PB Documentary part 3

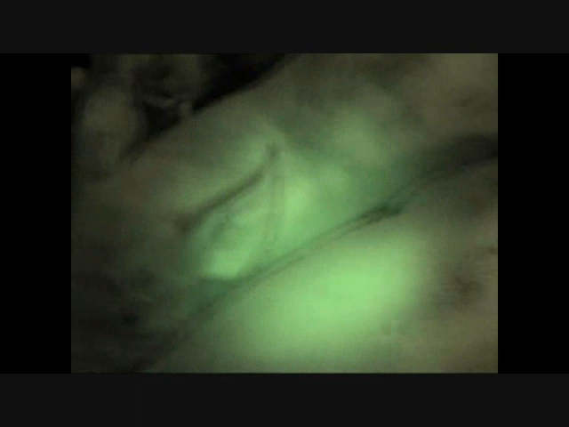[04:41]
Number of dead pigs, you know?
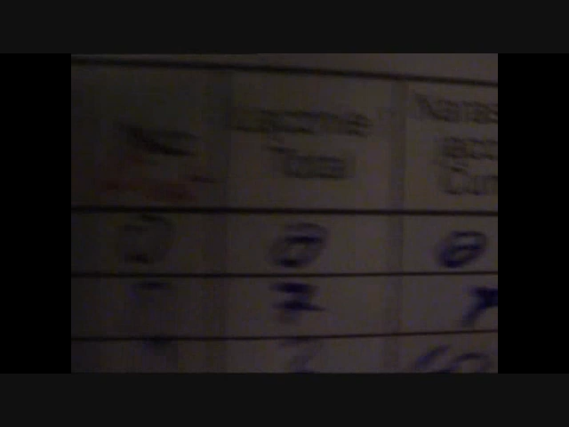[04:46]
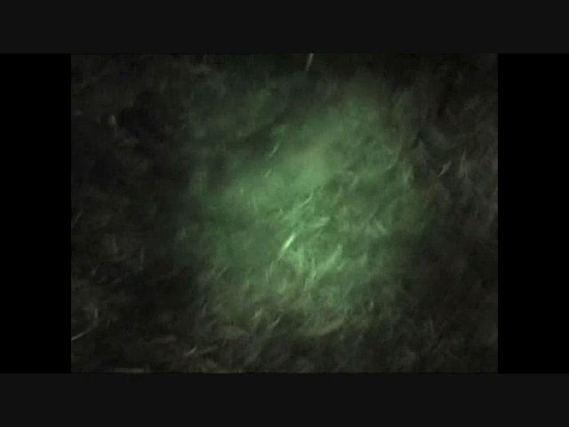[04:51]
Some really lame ones in there as well. Okay.